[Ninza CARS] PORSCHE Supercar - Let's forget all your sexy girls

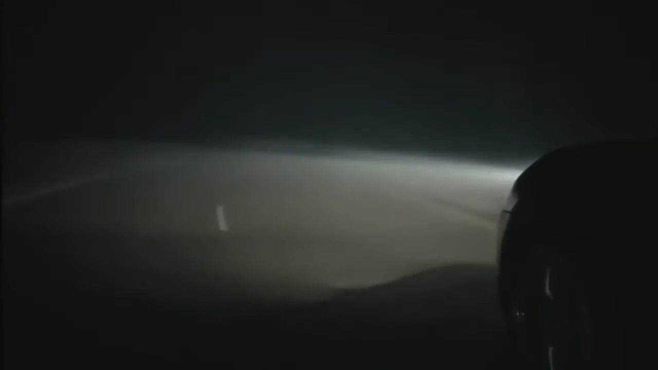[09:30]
Voraussetzung für das dynamische Fernlicht, die Geschwindigkeit beträgt mindestens 60 kmh,